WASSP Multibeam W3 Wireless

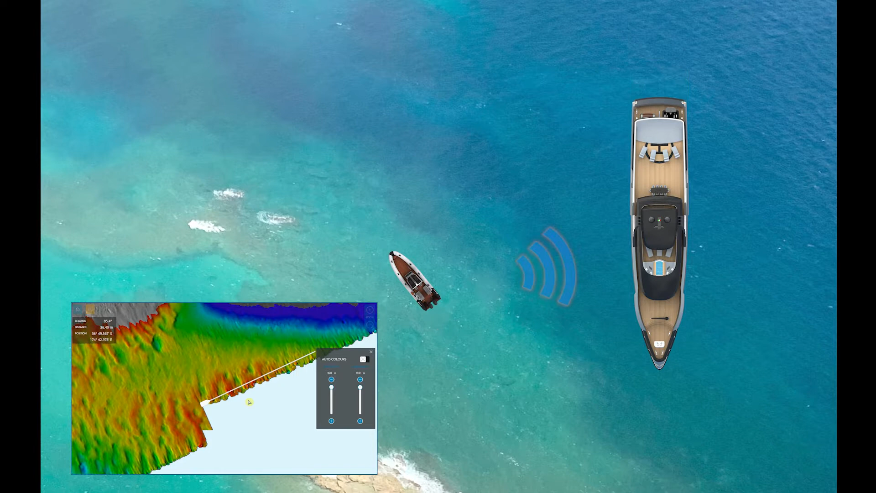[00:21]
What happens is there's a wireless link between just a normal bus system which is able to go into an area where you're not absolutely certain there's underkill clearance and especially for a really big boat and